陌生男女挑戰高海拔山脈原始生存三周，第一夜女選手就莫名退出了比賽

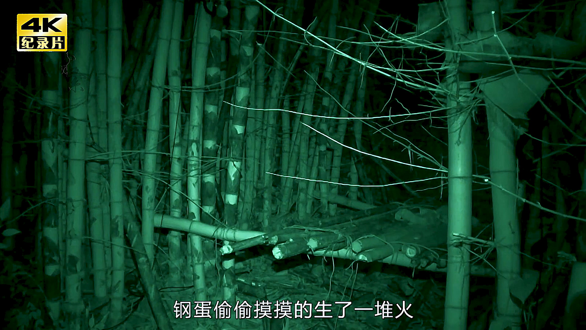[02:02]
弹偷偷摸摸地生了一堆火
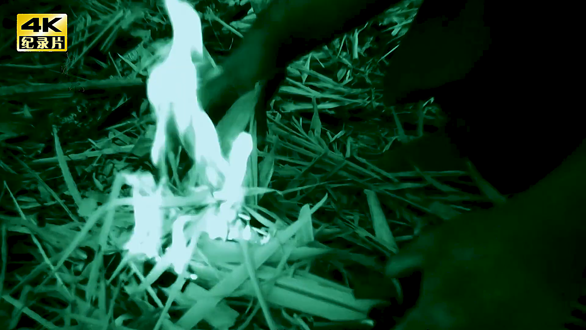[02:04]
在野外火源排行老二没有他很多事都干不了
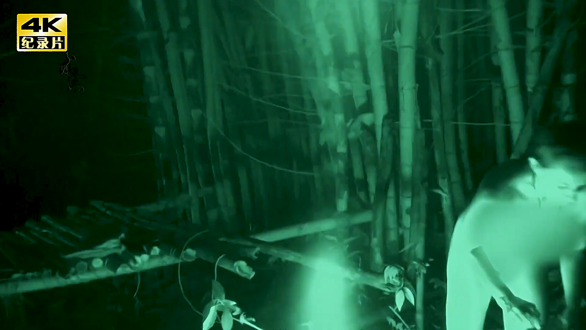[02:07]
有了一堆取暖的火堆两人刚准备释放被动技能休息不料冷空气呼啸而来
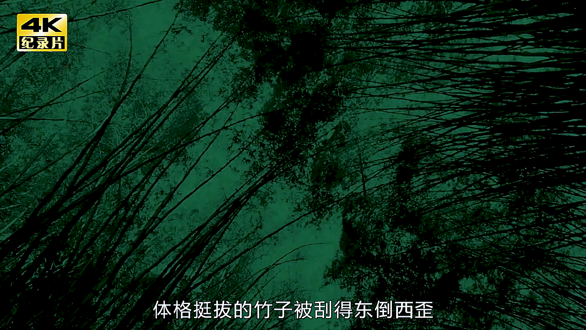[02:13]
体格挺拔的竹子被刮得东倒西歪
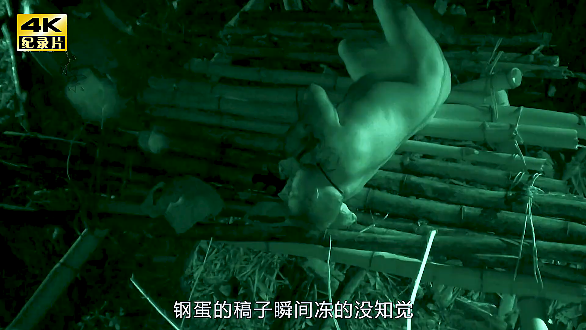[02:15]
钢弹的稿子瞬间冻得没知觉好在如花及时放了个大招这才有惊无险度过了一宿
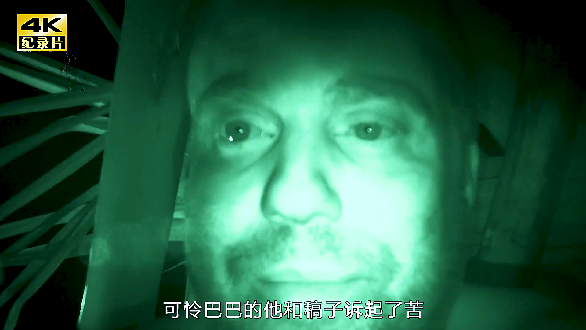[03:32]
可怜巴巴的她和稿子塑起了裤
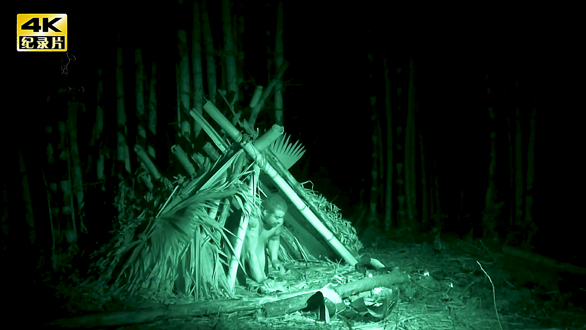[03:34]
祈祷她不能有三长两短一定要争气
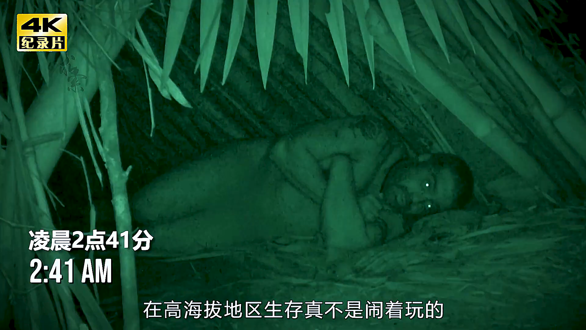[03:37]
再高海拔地区生存真不是闹着玩的
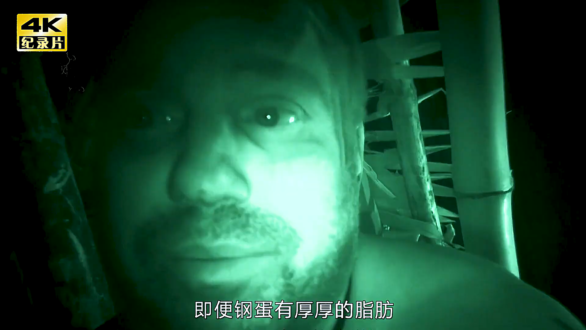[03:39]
即便钢弹有厚厚的脂肪但也吃不消这么折腾起床后她立马采取了预寒措施
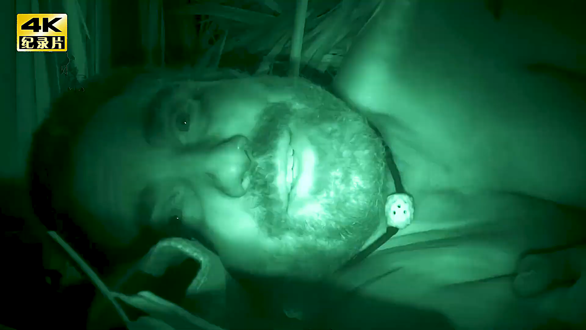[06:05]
躺在营地的钢弹怎么都睡不着这种冷已经无法用
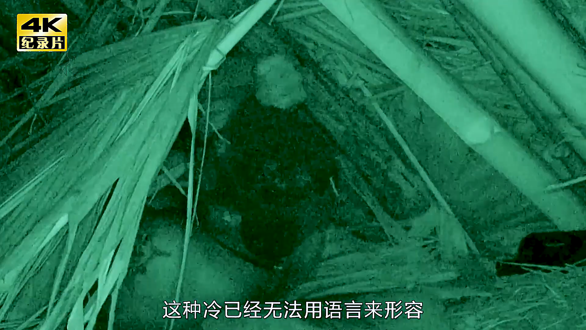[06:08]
语言来形容
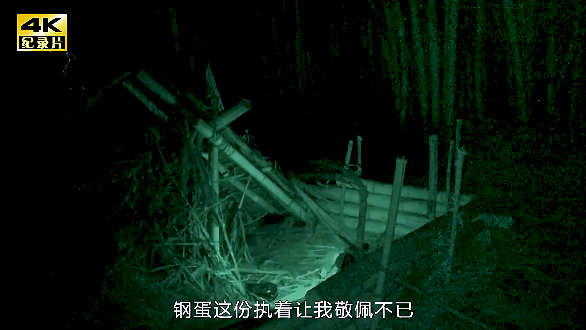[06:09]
钢弹这份执着让我敬佩不已
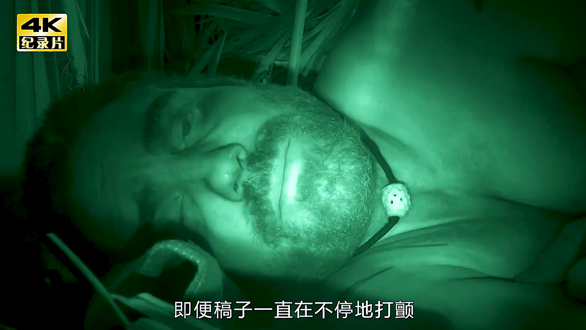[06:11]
即便稿子一直在不停地打仗
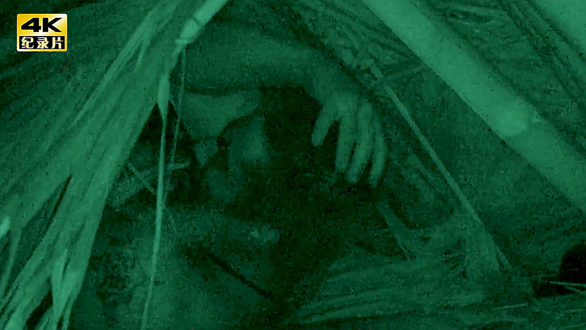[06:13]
但她丝毫没有放弃的念头这么多天就昨晚最冷此时钢弹完全没有了精神
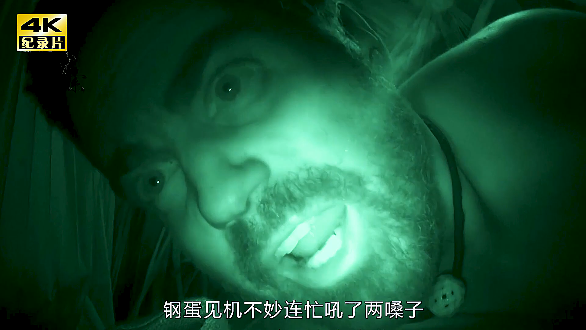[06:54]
机不妙连忙吼了两嗓子这些家伙是典型的欺软怕硬花猫屁都没敢放就跑了转眼间已经到了第十九天